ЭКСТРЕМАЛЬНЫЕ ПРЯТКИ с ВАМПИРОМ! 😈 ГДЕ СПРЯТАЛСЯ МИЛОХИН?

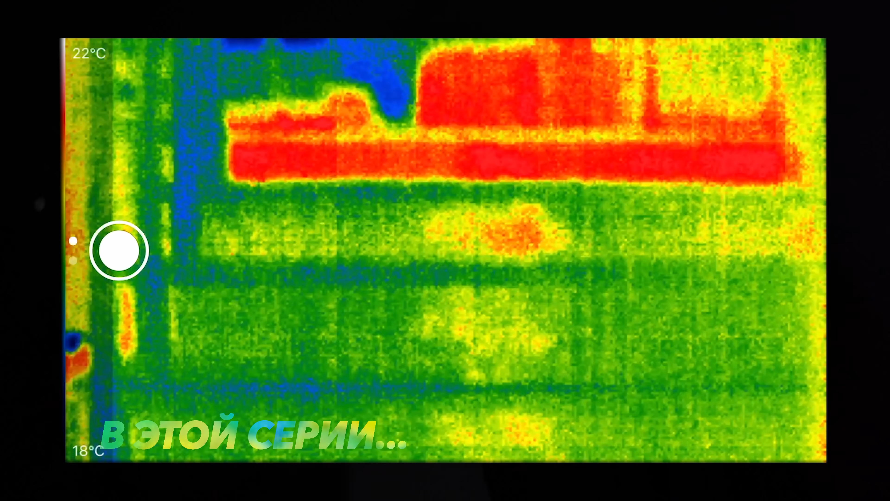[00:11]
On screen: scale top 22°C, scale bottom 18°C
как-то если кто-то ходил Я вижу чью-то голову Выгони, потлый трус!
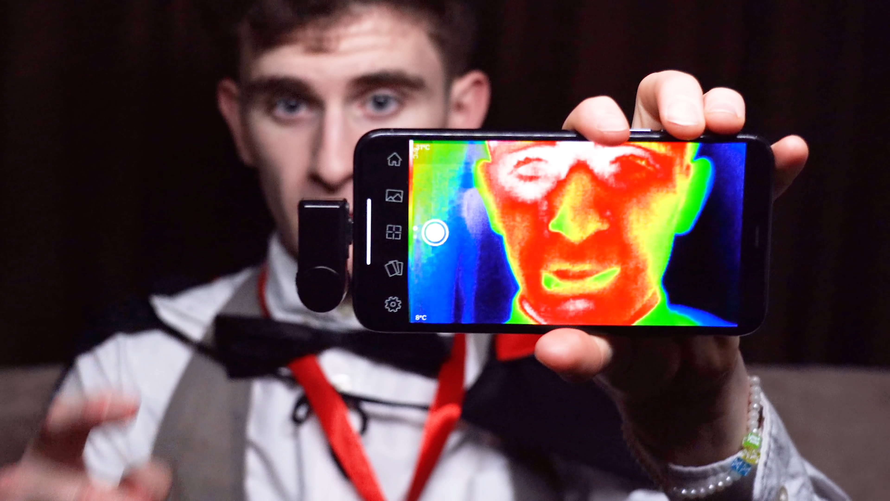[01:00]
сейчас я вам покажу сам тепловизор Вот так он выглядит К телефону подключена камера Которая показывает,
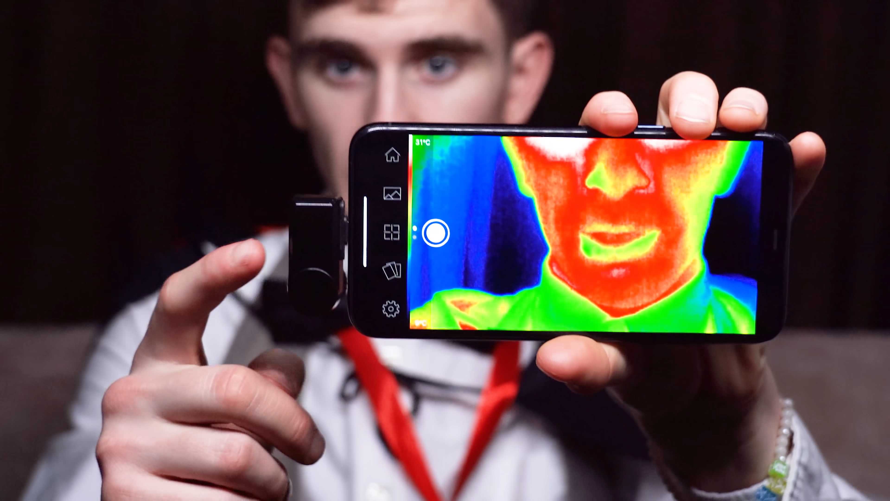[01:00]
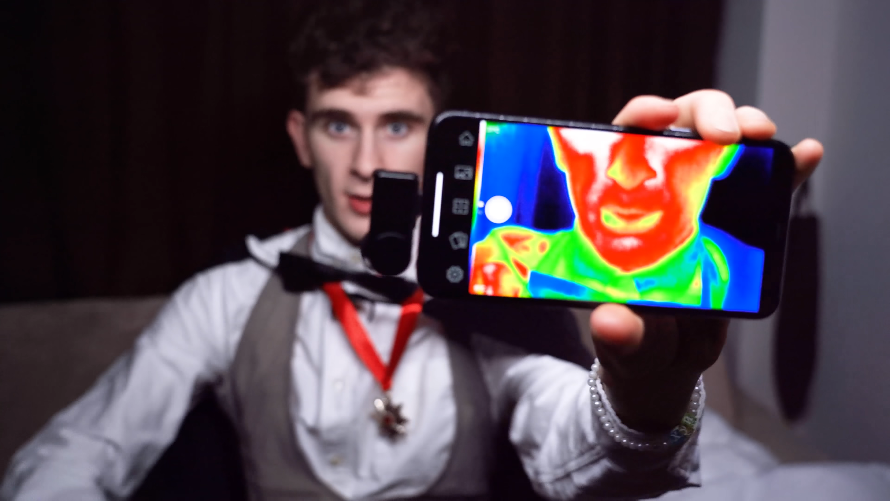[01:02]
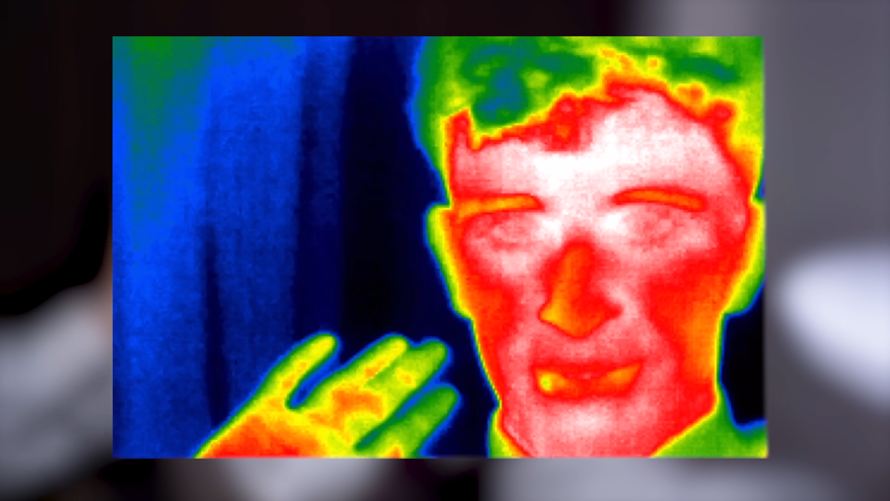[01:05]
что тепловизор реально рабочий Вот я машу вам привет И
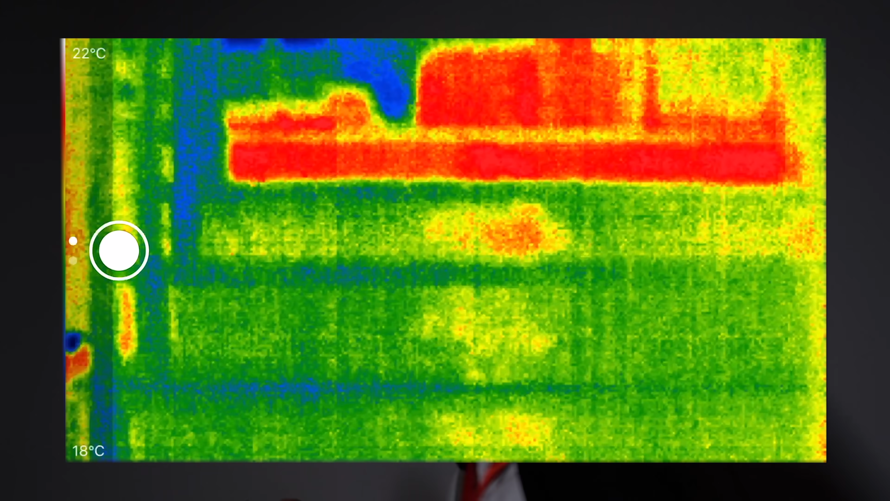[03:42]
On screen: scale top 22°C, scale bottom 18°C
как только кто-то ходил Типа плитка теплая Так
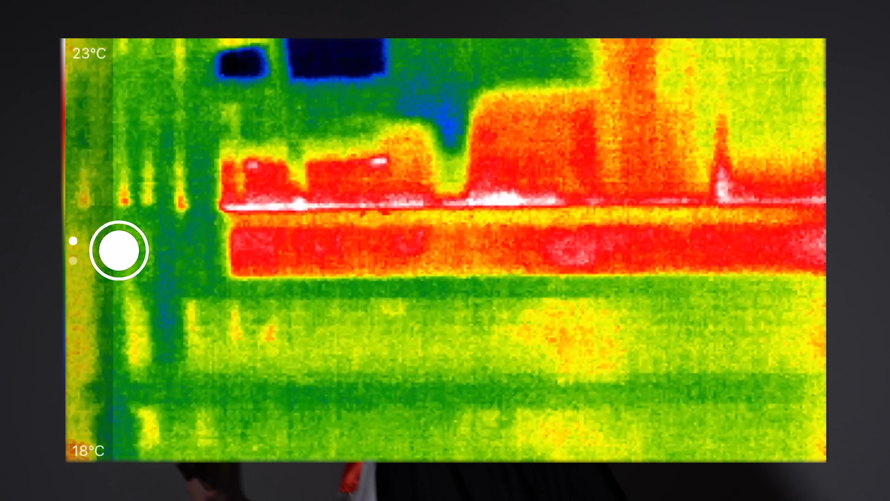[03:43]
On screen: scale top 23°C, scale bottom 18°C
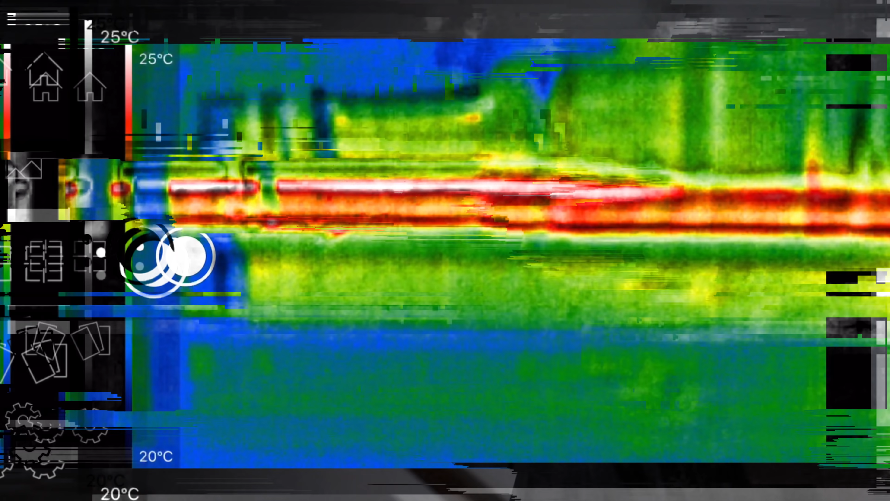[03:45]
On screen: scale top 25°C, scale bottom 20°C
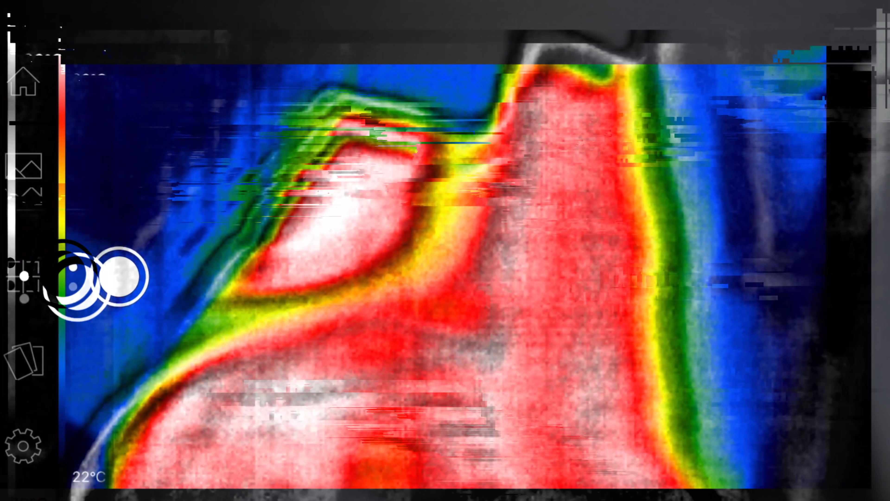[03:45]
Вау А тут я так понял Всё на обогреве Ну ладно
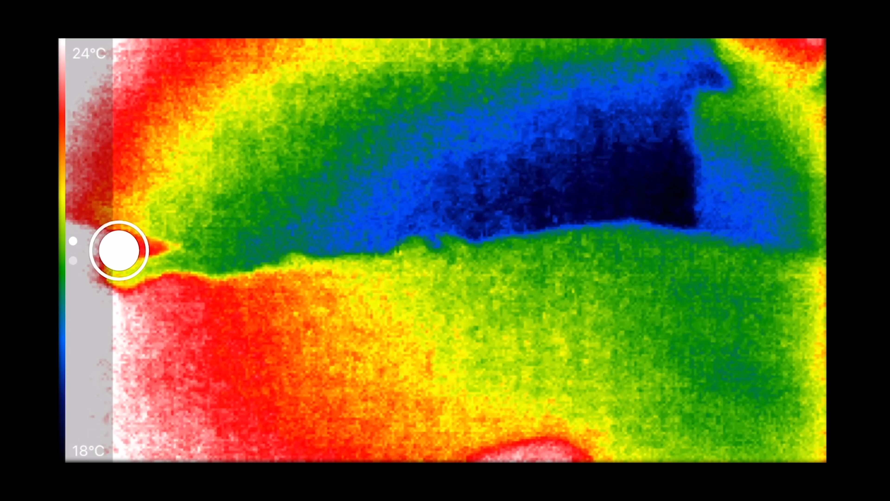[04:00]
On screen: scale top 24°C, scale bottom 18°C
Так И здесь мы можем видеть батарею
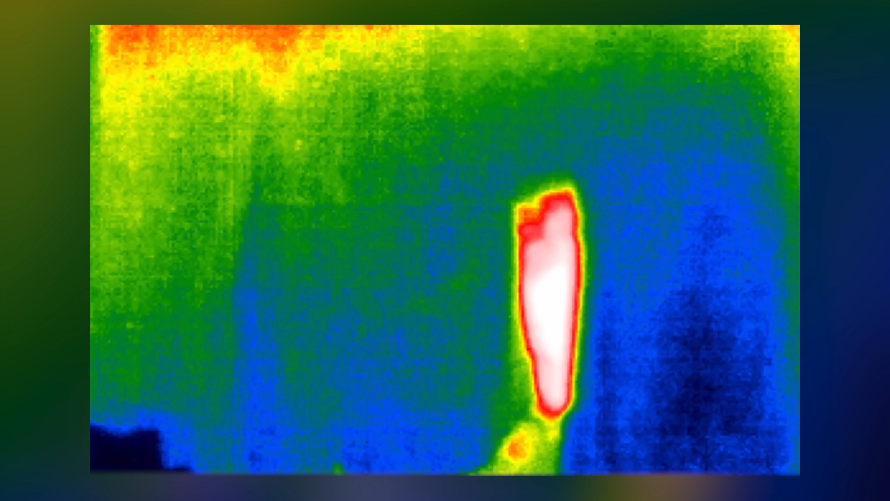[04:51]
Тепловизор тебя нашел Давай, давай А где тепловизор?
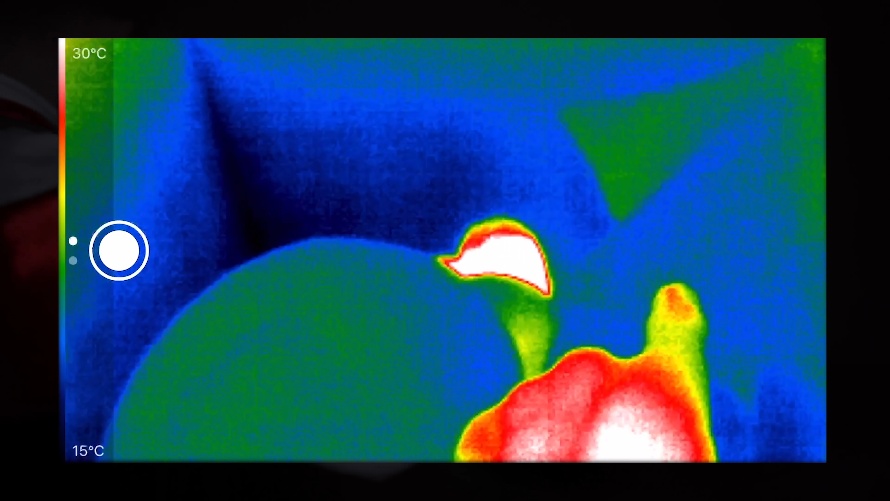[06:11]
On screen: scale top 30°C, scale bottom 15°C
О, я вижу чью-то голову Здорово!